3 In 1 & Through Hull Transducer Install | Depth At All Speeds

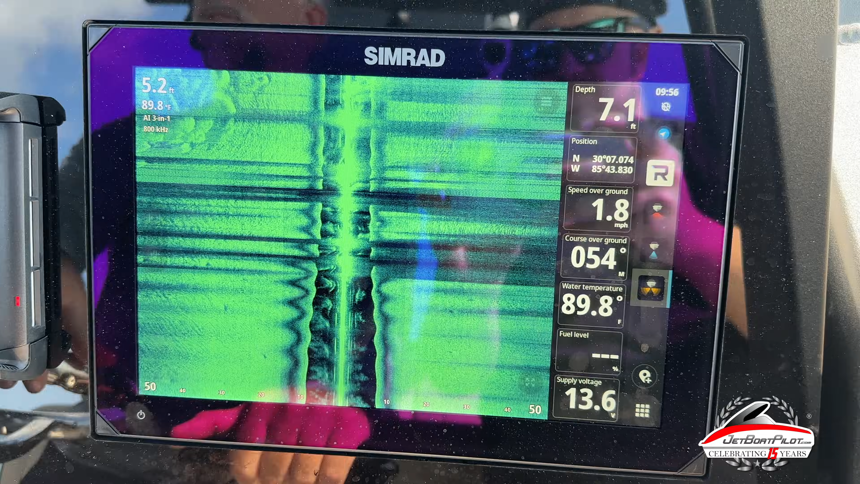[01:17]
On screen: water 89.8°F, speed 1.8 mph
So we're starting to pass by the jetties here in Panama City Beach and these stones over here that you see in the water, those are actually the stones underwater.
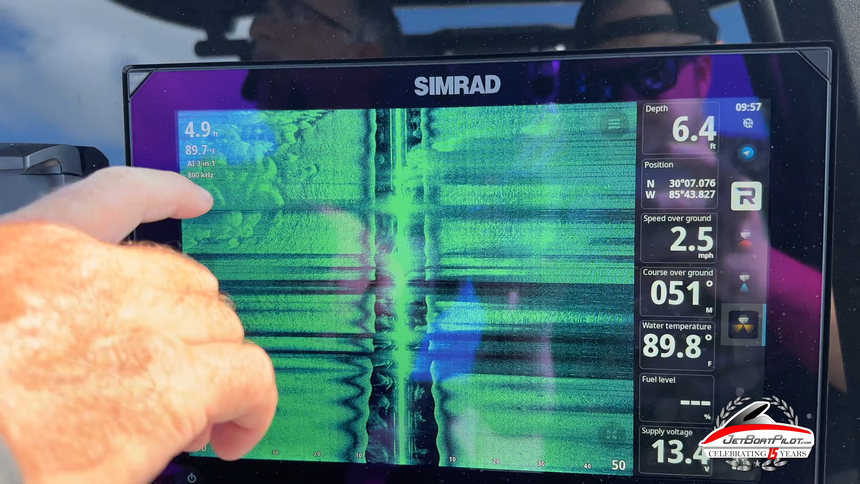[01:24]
On screen: speed 2.5 mph
You're seeing the light on this side and the shadows on that side.
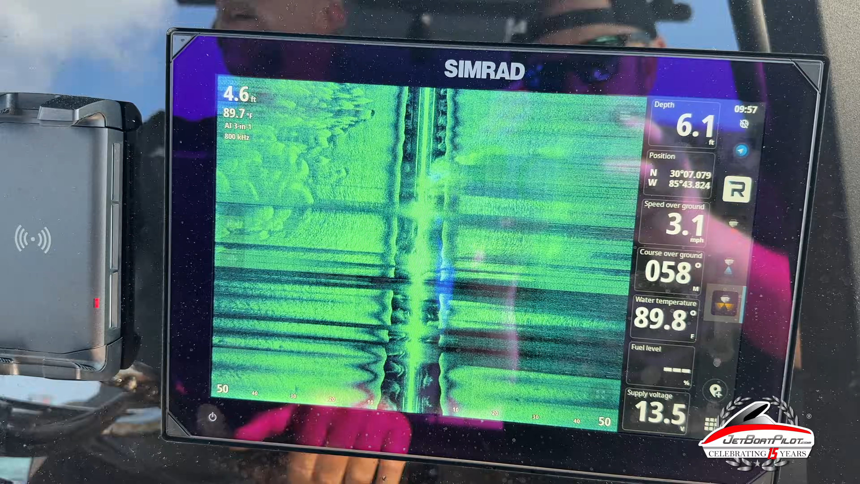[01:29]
On screen: speed 3.1 mph
And we've had a successful installation it looks like. Bring the camera in tight here I want to show you.
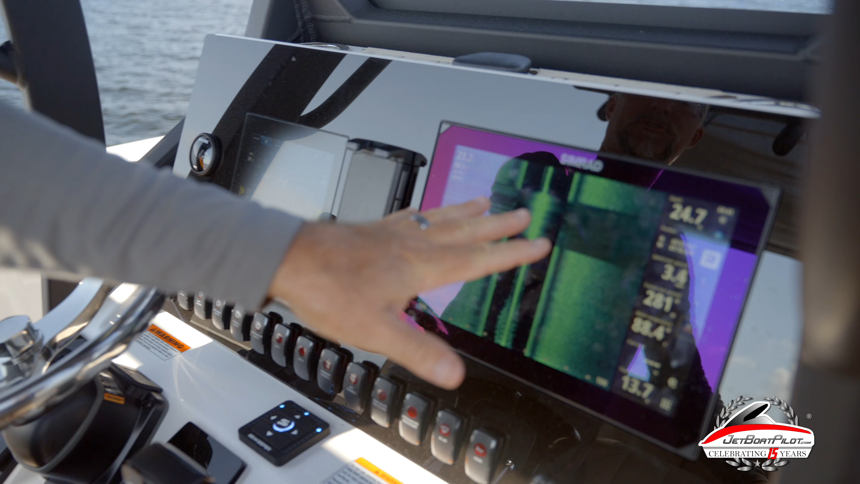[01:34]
On the screen you'll notice right now we've got the three in one, which is the side scan portion of that three in one turned on right now, getting a good bottom picture.
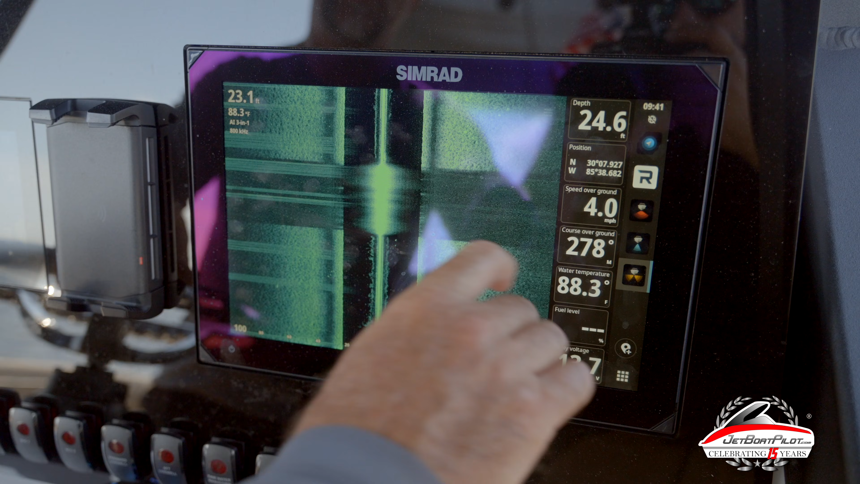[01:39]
On screen: water 88.3°F, speed 4.0 mph
We're crawling along about four mile an hour.
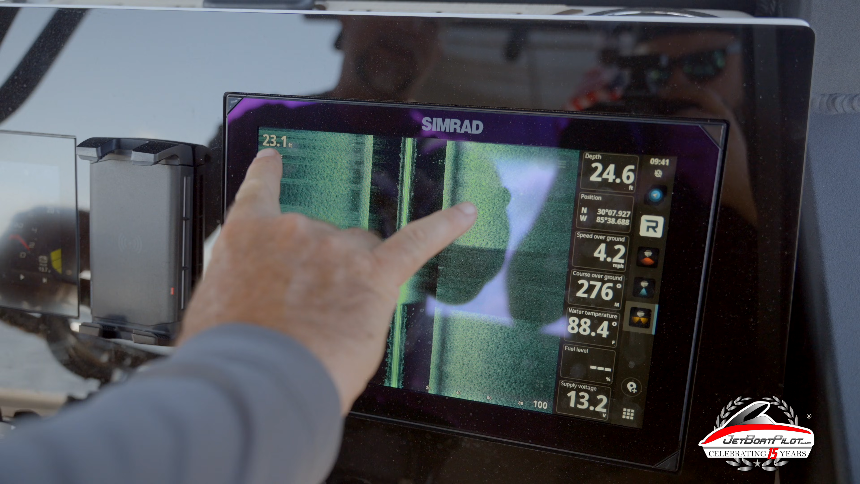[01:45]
On screen: water 88.4°F
We've got two different depth readings. So over here in the left corner, this is going to be our three in one reading. It's showing right now about 23 feet.
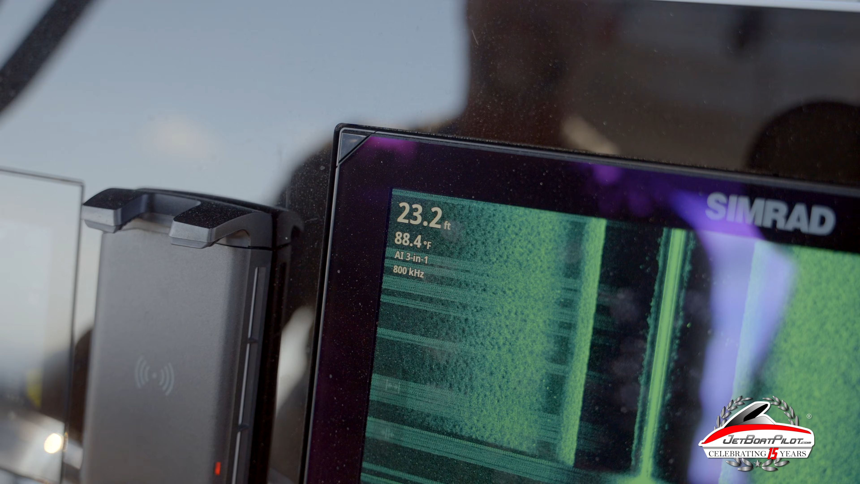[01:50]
On screen: depth 23.2 ft, water 88.4°F
Over here it's showing about 24 and a half.
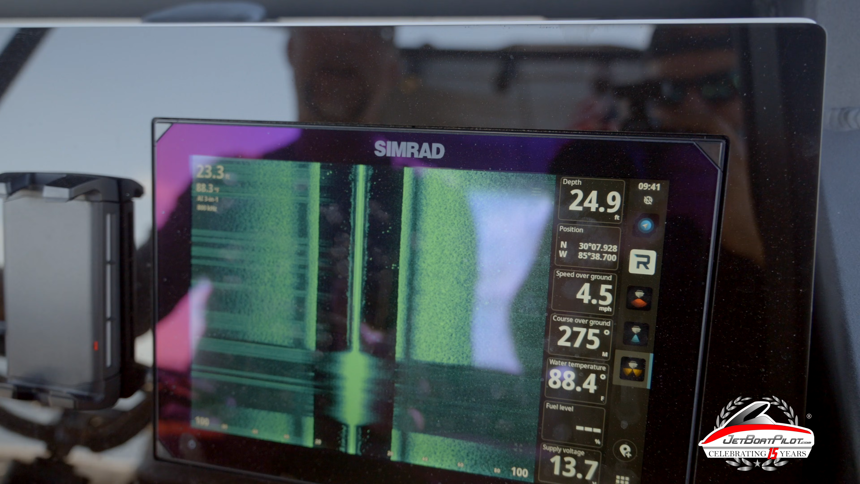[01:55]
On screen: water 88.4°F
I believe when they were set up, one's reading true depth from the actual transducers location and one's probably reading water depth total.
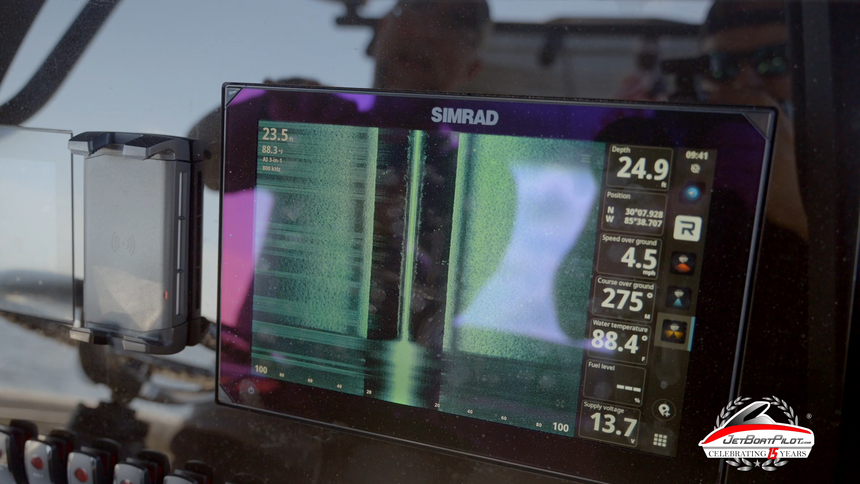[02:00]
On screen: speed 4.5 mph
There's usually about a foot and a half variance there. So anyway, as we take off now, I want to show you, we get to about 18 or 19 mile an hour.
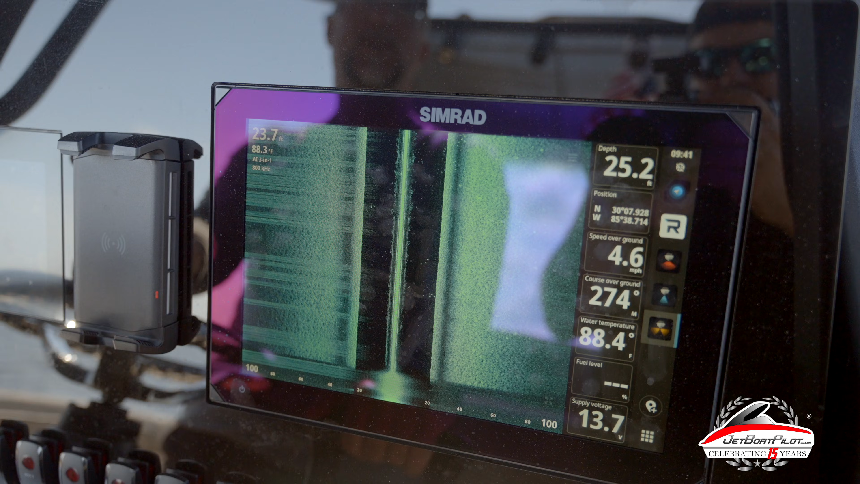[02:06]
You'll start seeing this fade out.
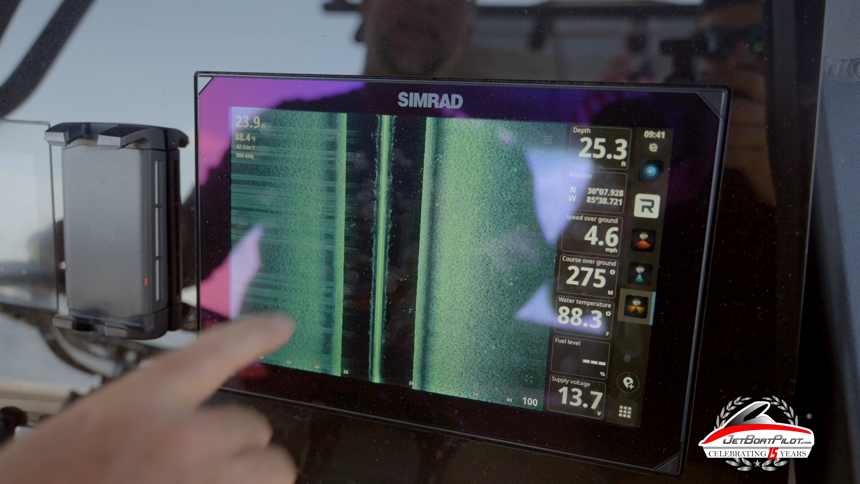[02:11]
On screen: speed 4.6 mph
This will become inaccurate and this is going to actually maintain constant depth.
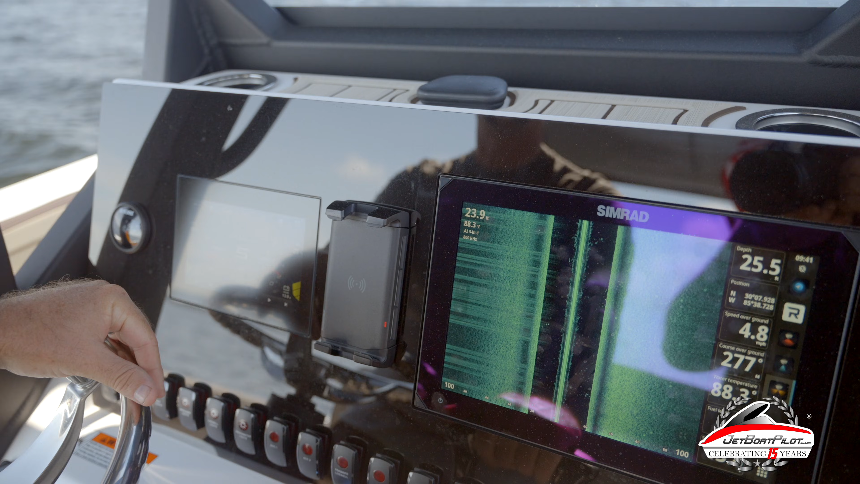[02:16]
See how this one's starting to fall off now.
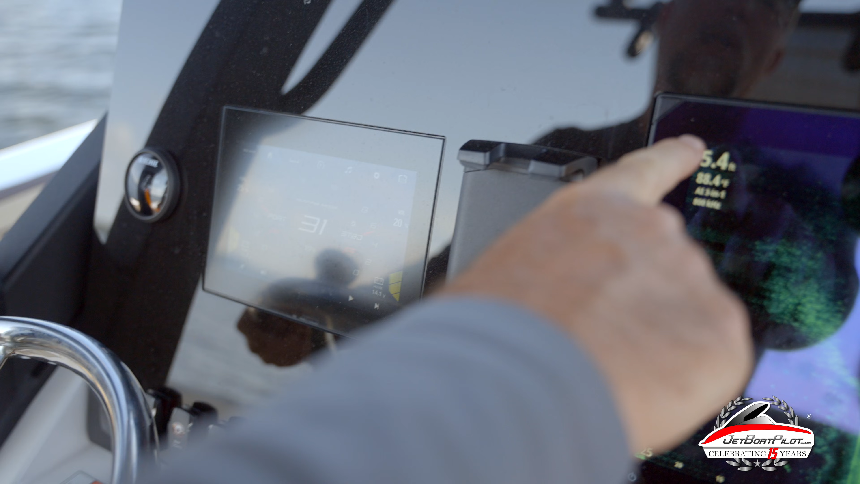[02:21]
It's showing five. That's reading true.
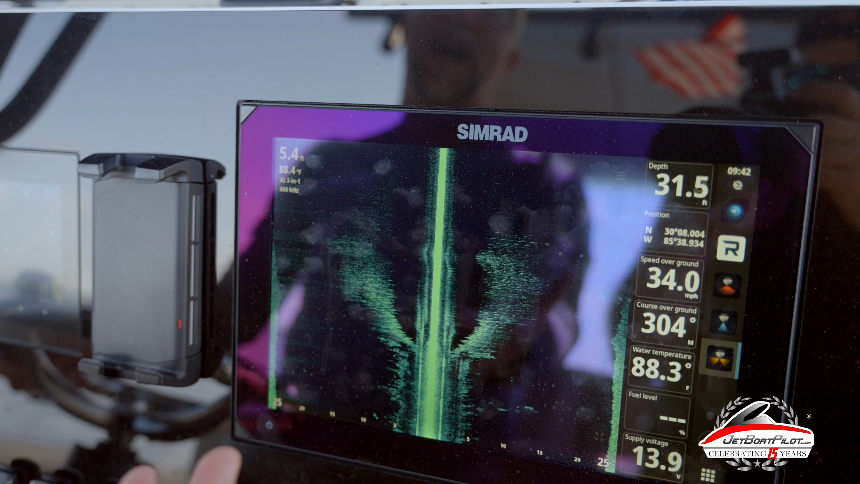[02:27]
On screen: speed 34.0 mph
So the transducer is not going to read at speeds above, the three in one transducer is not going to read at speeds above about 18, 19 mile an hour.
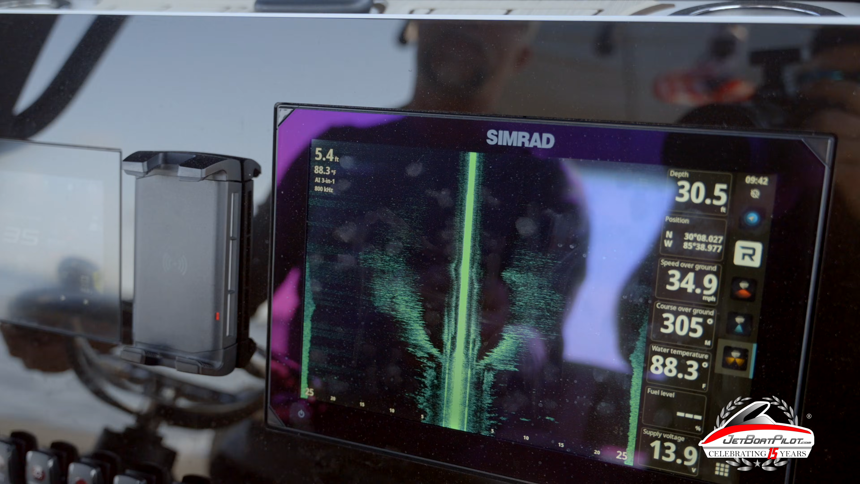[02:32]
On screen: water 88.3°F, speed 34.9 mph
That's when it loses its accuracy.
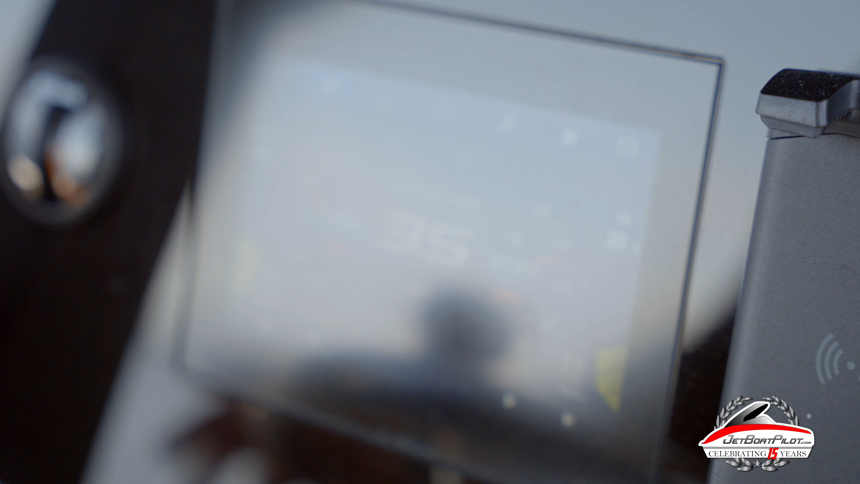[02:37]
Now if I pull back down, you'll see it begin to come back on live.
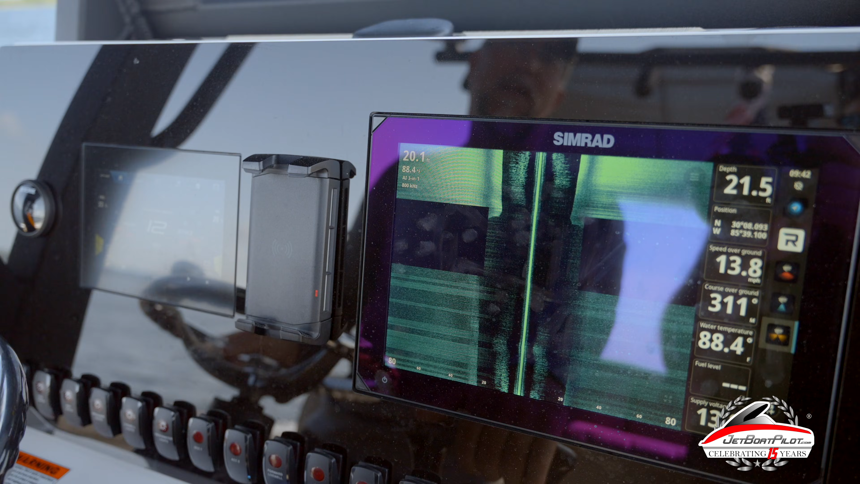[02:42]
The picture quality is not going to be great at these speeds up around 18 mile an hour or so.
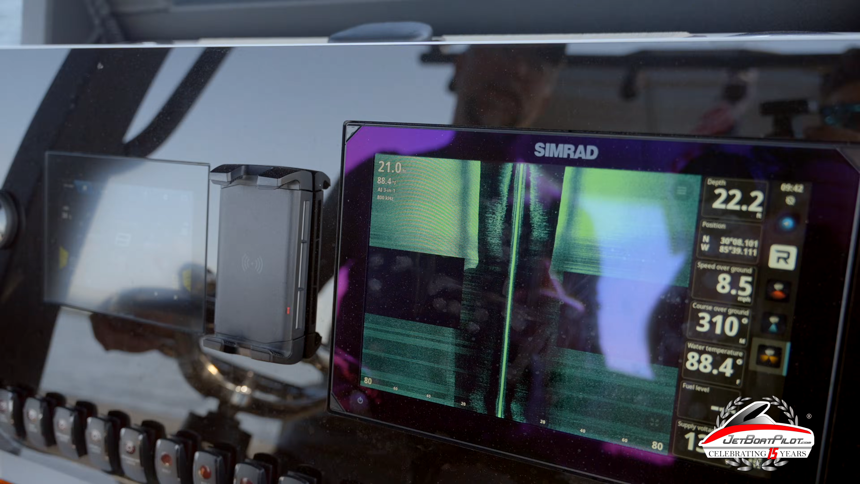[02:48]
Research we've done is that you really want to use your three in one,